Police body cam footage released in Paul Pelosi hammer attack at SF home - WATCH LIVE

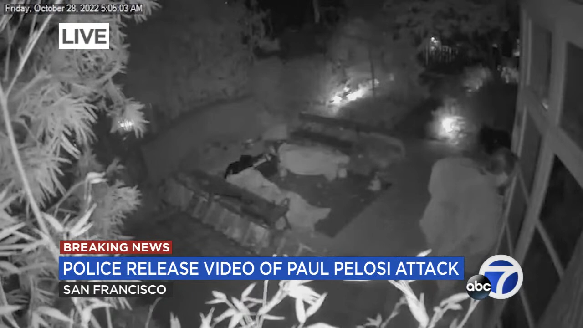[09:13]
we wanted to show you this one so you can kind of see exactly what's going on. Um, now lawyers for DePapp, they argued against this video being released. Uh, they're saying that it would be damage, um, and hit to his right to a fair trial. Um, and as we know, DePapp pleaded not guilty, uh, to state and federal crimes related to this attack. Um, but here in this video, again, you can see DePapp, they're walking around the home.